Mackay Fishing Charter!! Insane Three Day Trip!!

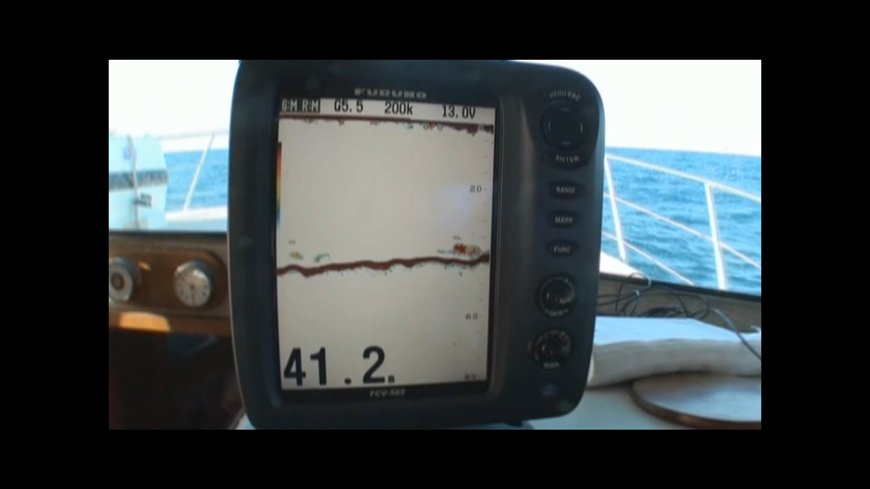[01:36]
Coming over it now. There we go. There's a rock and a half.